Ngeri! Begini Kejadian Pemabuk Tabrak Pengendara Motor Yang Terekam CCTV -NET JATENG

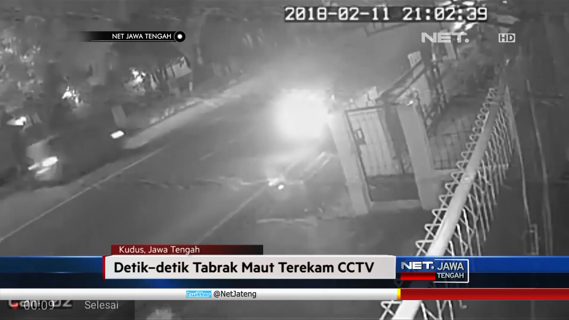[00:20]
Beginilah video detik-detik tabrakan maut yang terekam CCTV dari rumah warga 11 Februari lalu. Kecelakaan maut terjadi di jalan Jendral Sudirman Turut, Desa Ngembal, Kecamatan Baik, Kudus, Jawa Tengah.